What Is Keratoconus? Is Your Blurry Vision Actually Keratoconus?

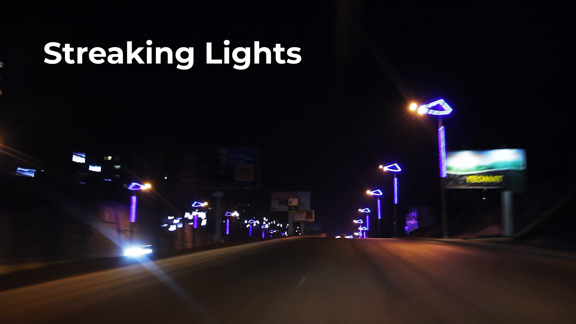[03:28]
People have lights that streak out, they'll have glare and halos, especially a lot of glare for sure.
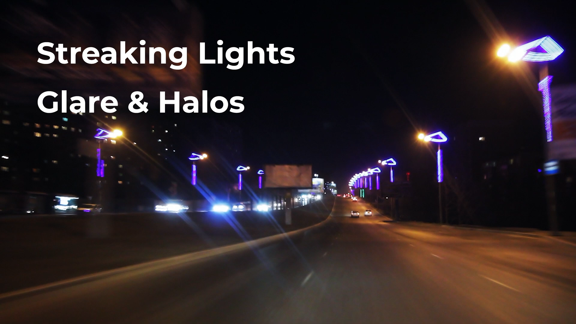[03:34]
They might even say that they're seeing kind of ghosting effects. If they're looking at somebody, they might see another kind of ghost image coming or stretching off of that person.